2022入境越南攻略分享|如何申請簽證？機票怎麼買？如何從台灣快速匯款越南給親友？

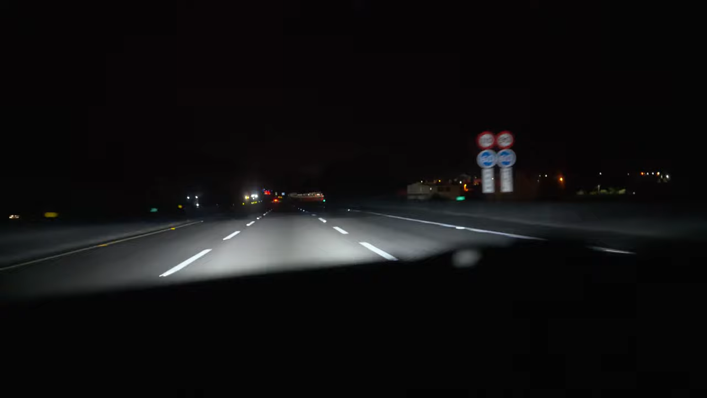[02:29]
几乎没有车啊闭着眼睛开都没事哈哈哈哈那我先说